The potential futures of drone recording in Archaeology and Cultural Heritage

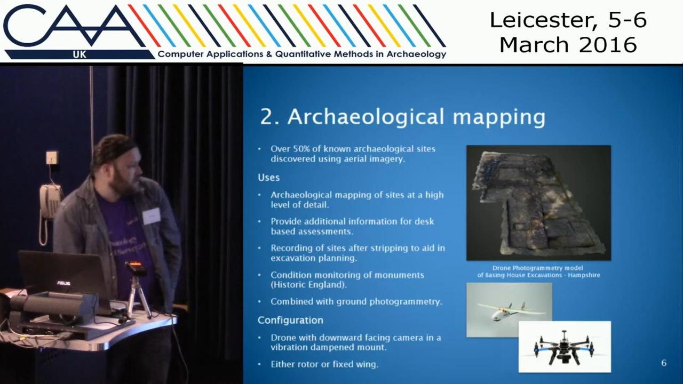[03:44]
their buildings and it can also be combined with ground photogrammetry to make a a complete 3d model of the site and most mapping solutions are what they're either fixed wing or rotor with a camera mounted that just points downwards but you can also use a gimbal if you want
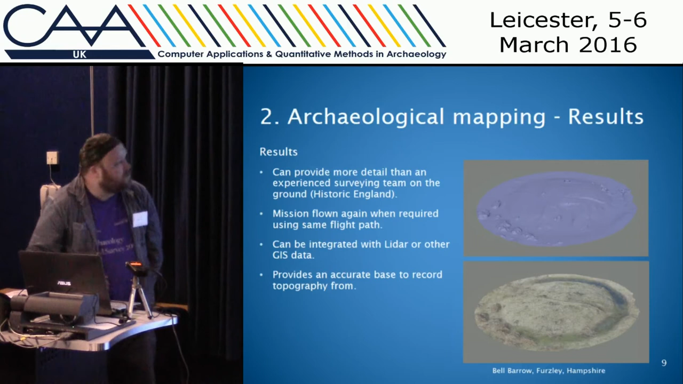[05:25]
examples of a flight i did over a round barrel in hampshire
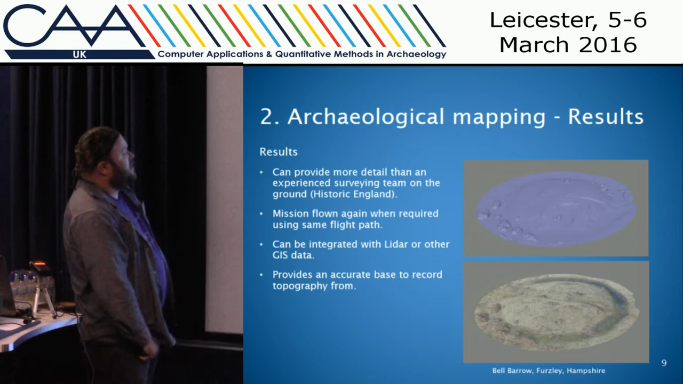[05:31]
and obviously you can import this data into gis this is my photogrammetry or sort of my digital elevation model that i've created over the 25 centimeter lidar data and you can see